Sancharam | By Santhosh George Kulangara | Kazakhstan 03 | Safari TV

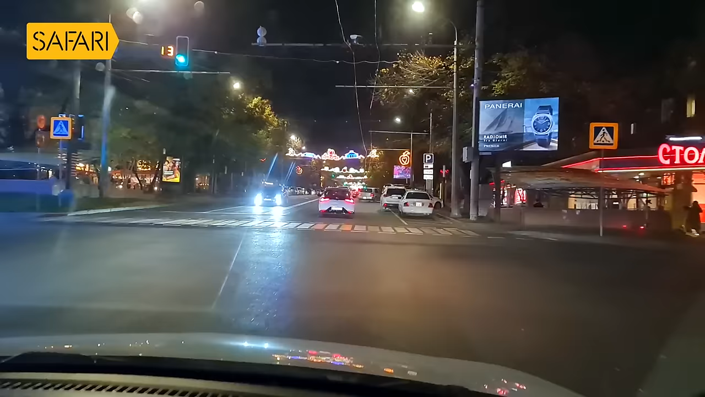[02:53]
அவனம் லிக்ஷிமாக்கி போகும் போல் வழியோரம் உக்கே லைட்டப் சேது கெம்பிரமாயி உருக்கி வெச்சிரிக்குந்து காணாம்